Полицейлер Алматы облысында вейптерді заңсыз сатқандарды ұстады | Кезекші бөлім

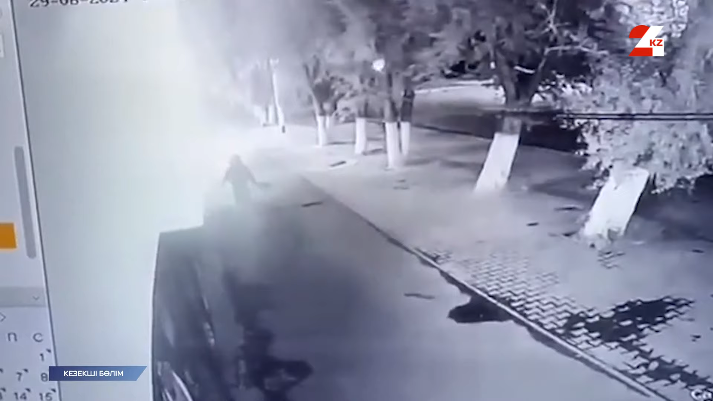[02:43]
Ер адам түнді кенселердің бірінегіріп сейфті алып кеткен. Онда шымамен миллион тенге болған. Полицейлер Батс Қазақстан олысының 26 жастаға тұрғының ұстады. Қазір ол уақша ұстау үзелі атырнаға мауды.